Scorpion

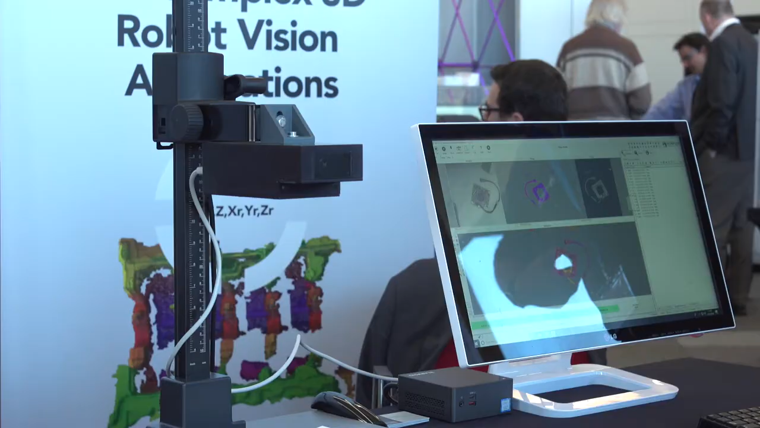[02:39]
And this is a single camera, but we have a special optic which gives us a 15mm baseline.